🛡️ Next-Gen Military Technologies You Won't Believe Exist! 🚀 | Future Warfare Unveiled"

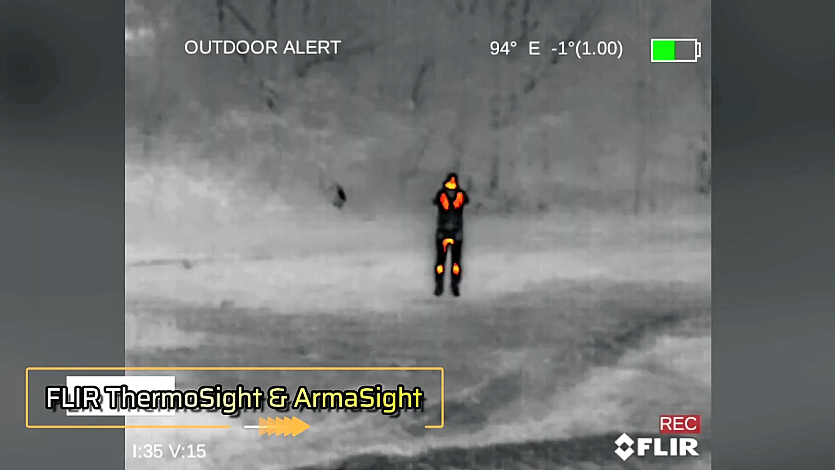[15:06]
flier thermo sight and arma sight FLIR systems now
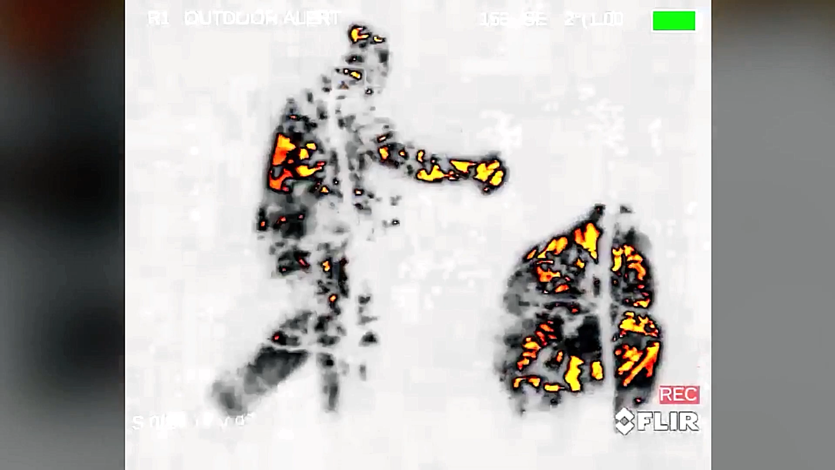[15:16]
their cutting edge devices deliver crystal clear visuals making them indispensable in
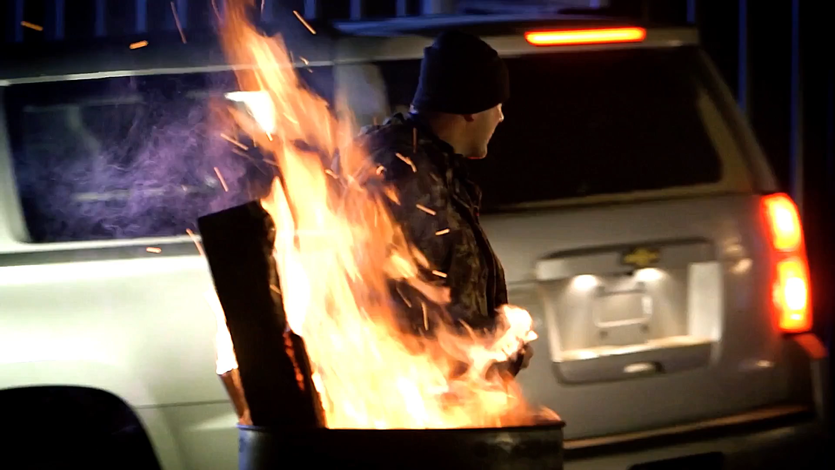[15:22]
both military and civilian applications one standout product is
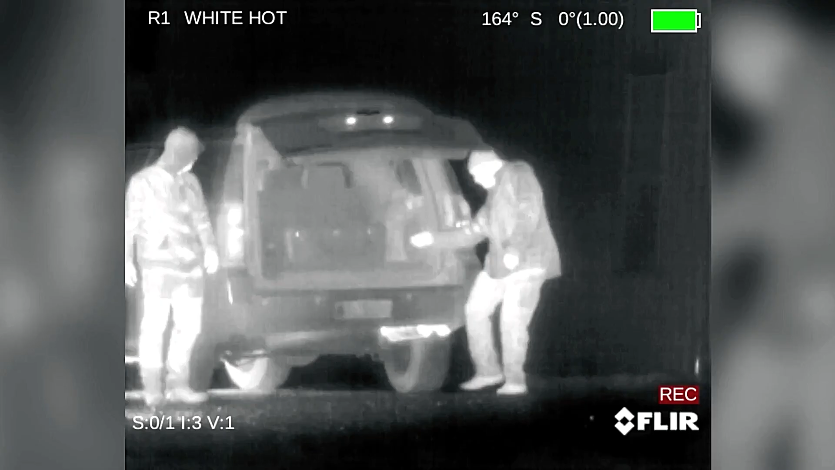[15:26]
the FLIR thermo sight pro pts 736 a thermal imaging scope it combines optical and digital zoom capabilities starts up in just 1.5 seconds and
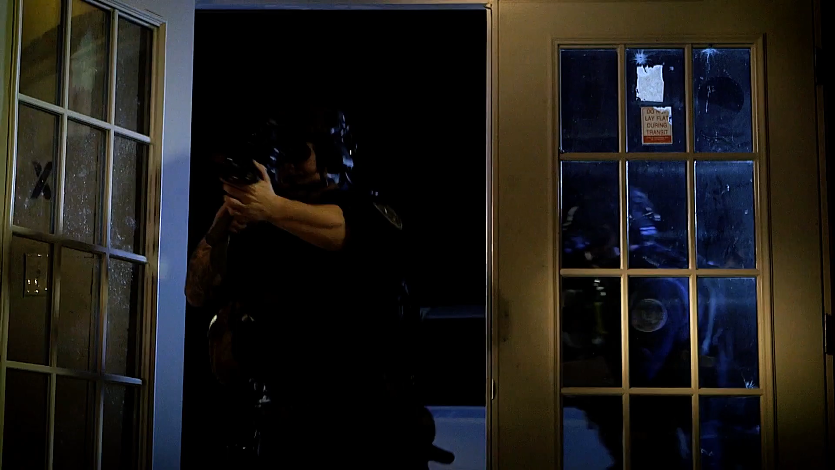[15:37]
offers diopter adjustment ranging from plus 5 to 5 additionally it features built-in memory capable of storing
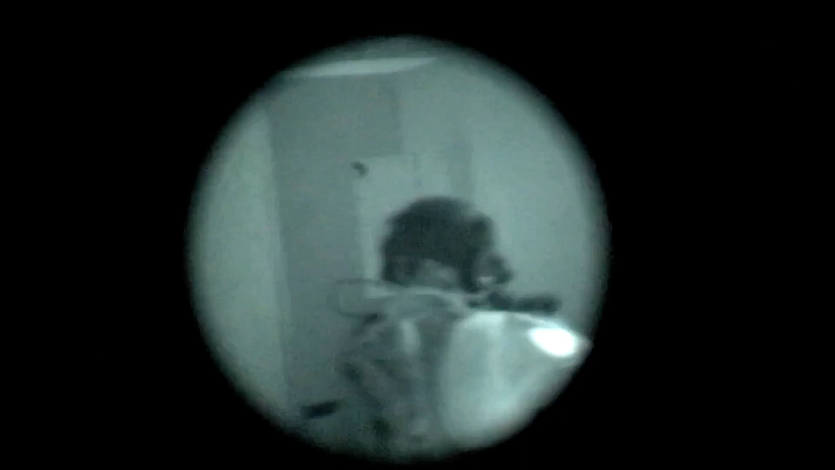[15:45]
over 2 hours of video recordings
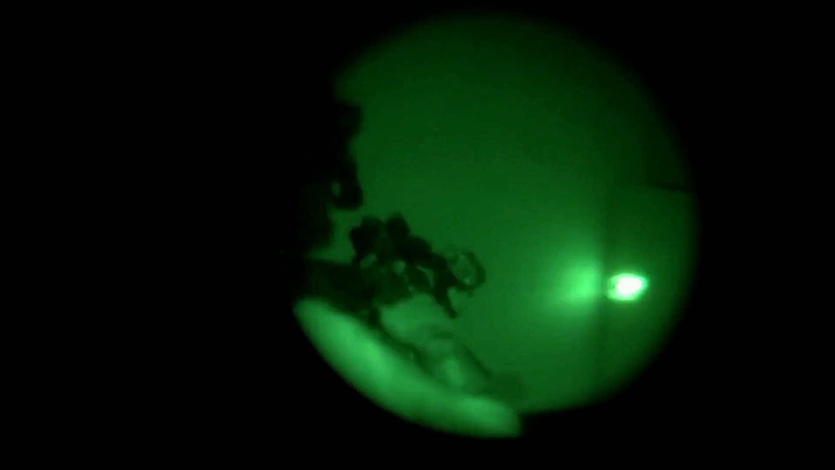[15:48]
making it both powerful
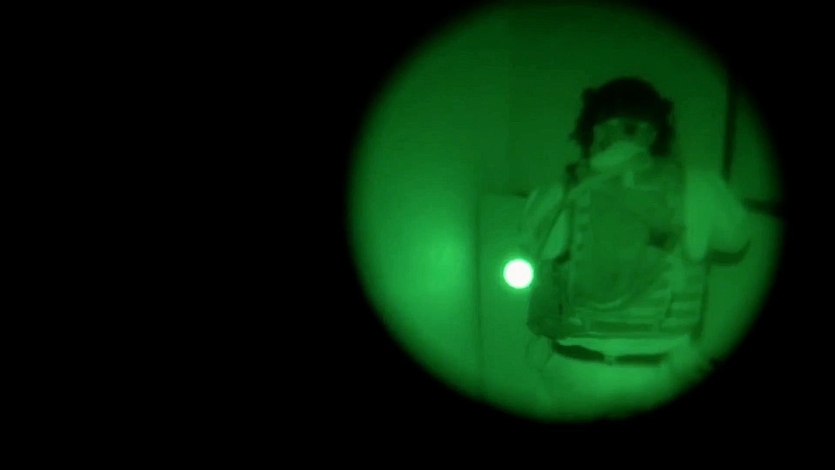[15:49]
and reliable another remarkable device is the FLIR Arma sight BMVD
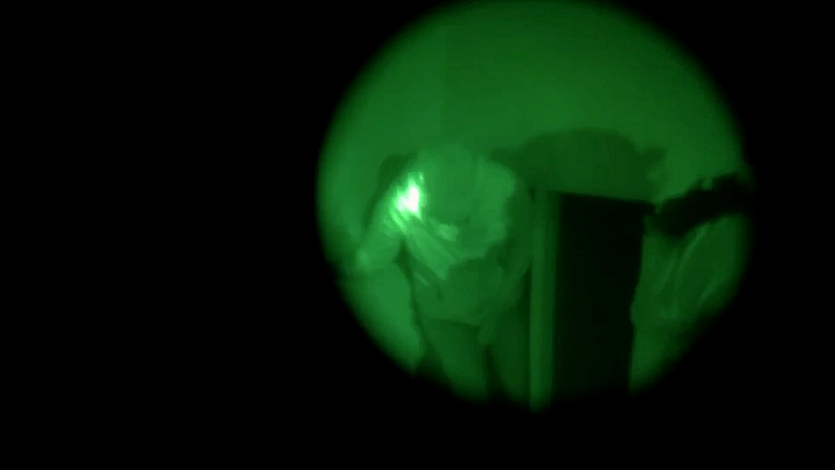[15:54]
51 a pair of advanced night vision goggles
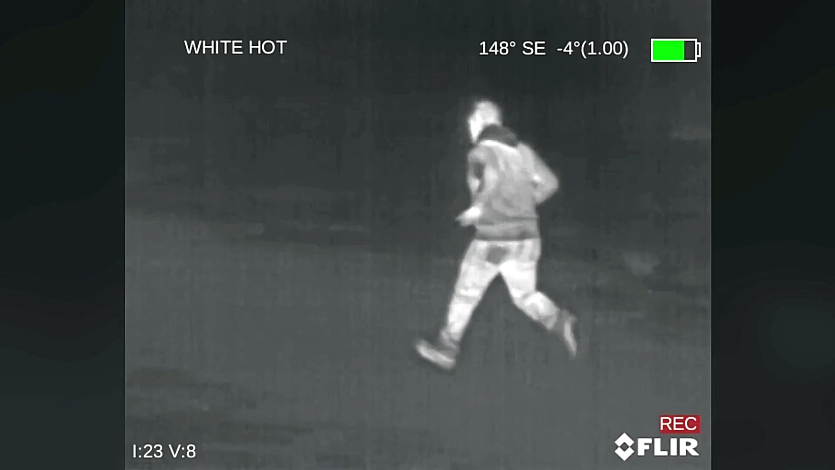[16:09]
when mounted on helmets for extended